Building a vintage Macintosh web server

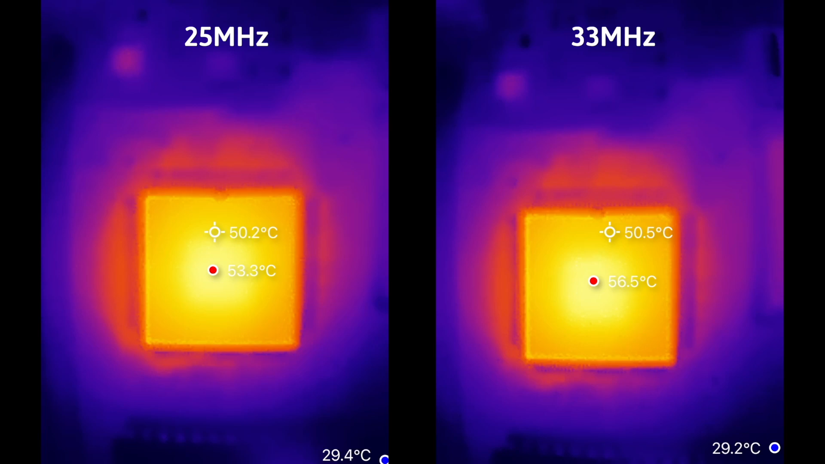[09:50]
Here's a before and after, and the higher clock speed has increased the CPU temperature by only 3 degrees Celsius. So, will I see any noticeable difference in load times after the upgrade?